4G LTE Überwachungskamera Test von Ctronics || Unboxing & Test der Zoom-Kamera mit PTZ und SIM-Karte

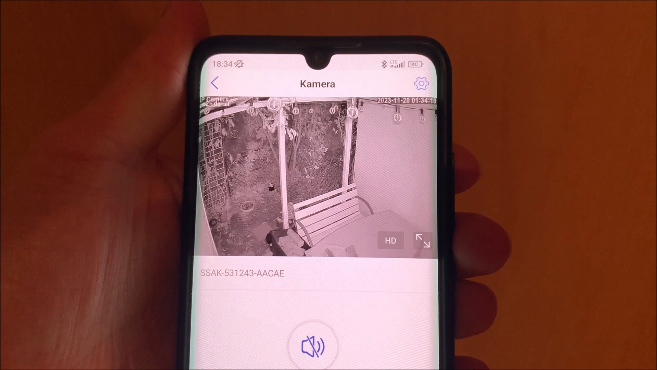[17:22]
Also, das wäre jetzt hier praktisch der Nachtsicht-Modus M. Und es ist hier ein schwarz-weiß, wie ihr schon sehen könnt.
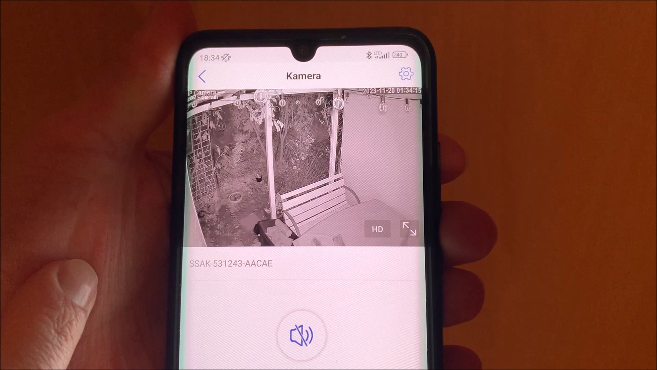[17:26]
Ich gehe jetzt mal hier auf das Großbild drauf. Und dann haben wir natürlich hier alles im perfekten Überblick.
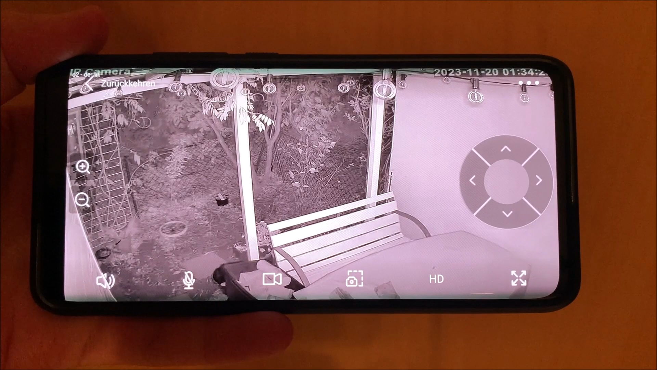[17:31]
Also, so sieht es aus. Auch hier können wir natürlich ganz normal an die Kamera bewegen. So, das dauert manchmal einen kurzen Moment. Wir gehen nochmal kurz rüber hier. Und so haben wir praktisch alles im Blickfeld hier. Jetzt gucken wir mal die Zoom-Funktion nochmal an, die praktisch hier im schwarz-weiß-Modus vorhanden ist. Ich gehe jetzt mal so hin. Mal gucken, wie weit wir da so hinkommen. Zoomen wir da mal so ran. So, eine 10. Und da kann man jetzt auch richtig schön nach heranzoomen.
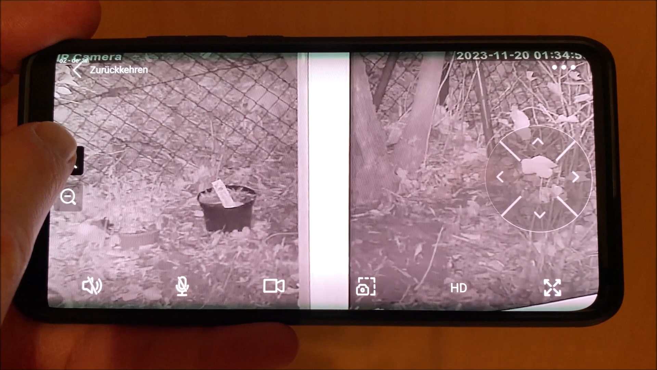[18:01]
Und man kennt dann auch hier den Blumentopf sehr gut. Also, wirklich eine sehr gute Bildqualität mit diesem Zoom.
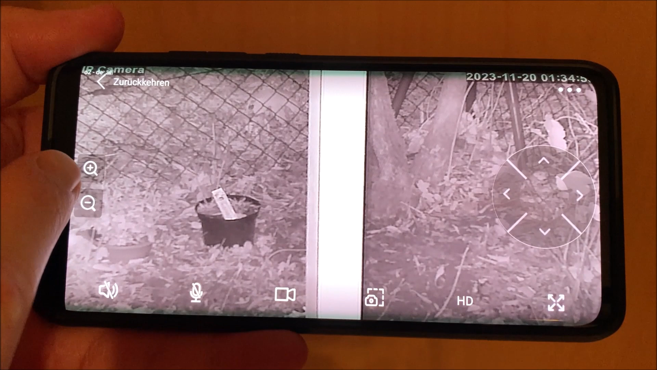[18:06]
Ich gehe jetzt nochmal kurz raus. Und dann schauen wir uns das hier nochmal ein bisschen weiter an.